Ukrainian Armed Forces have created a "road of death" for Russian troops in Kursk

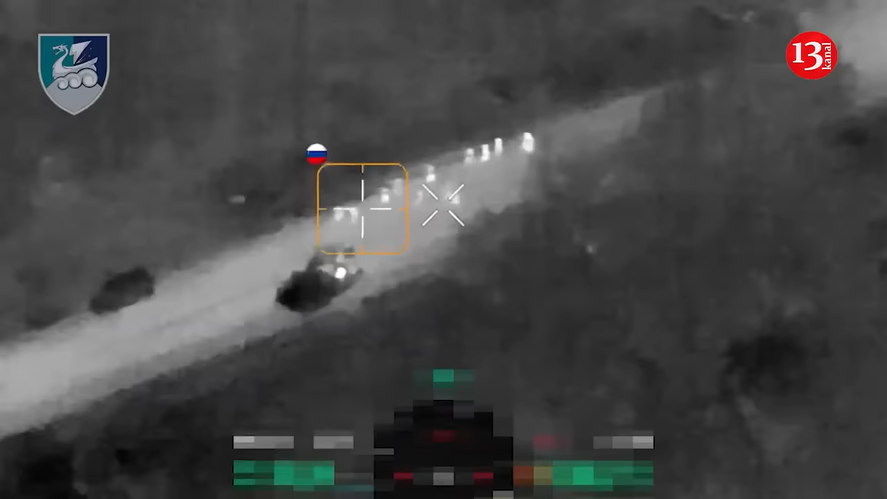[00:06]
Ukrainian Marines and paratroopers, supported by M-1 tanks,
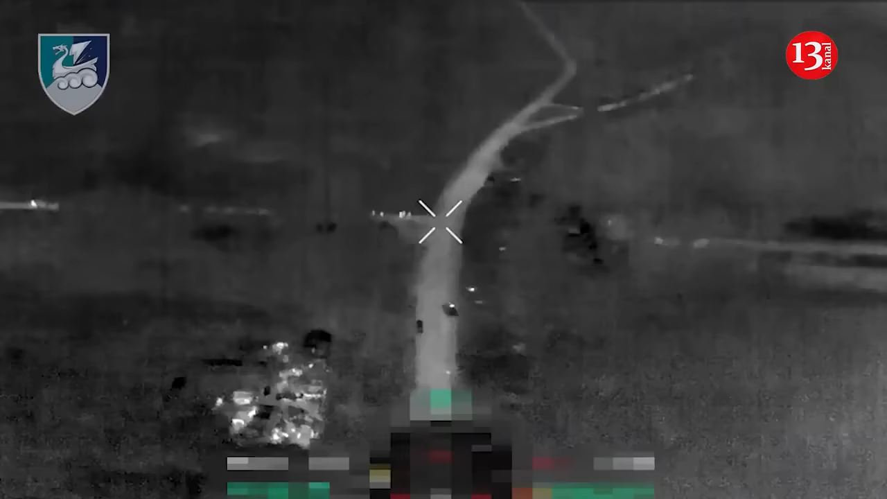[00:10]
created a road of death for Russian troops,
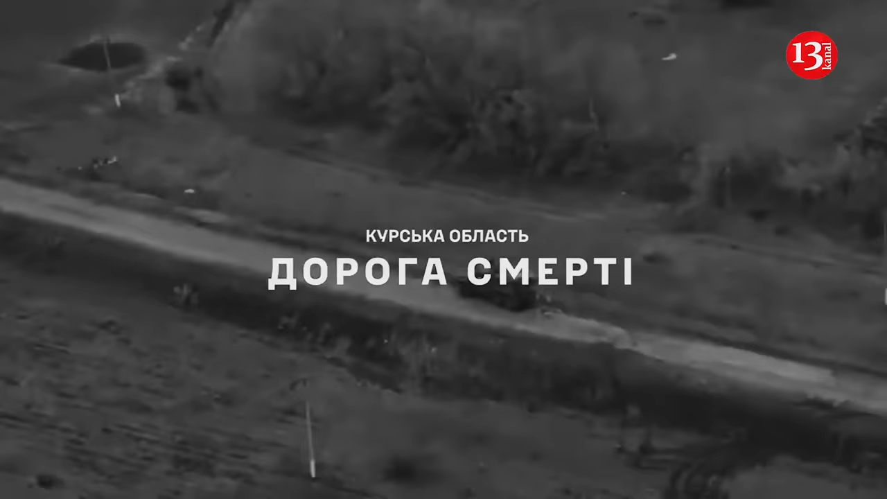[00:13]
in particular,
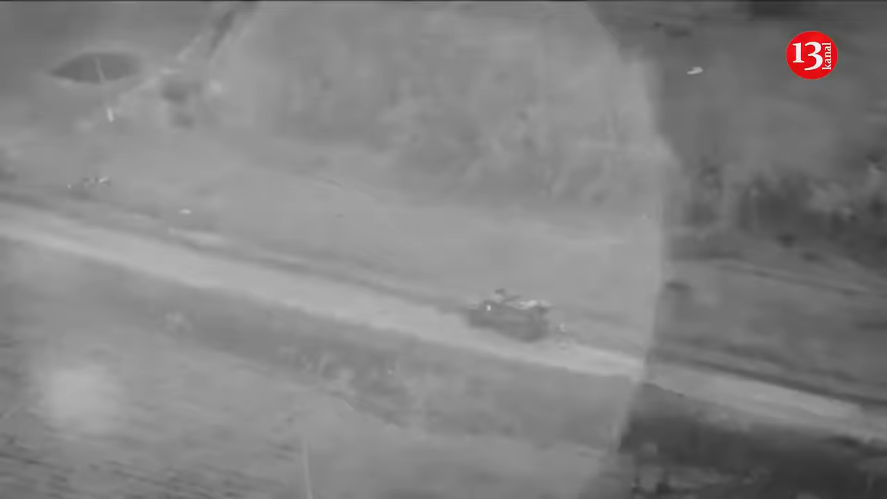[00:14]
for the Russian 155th Marine Brigade, in the vicinity of Zeleny Shlyak in the Kursk region.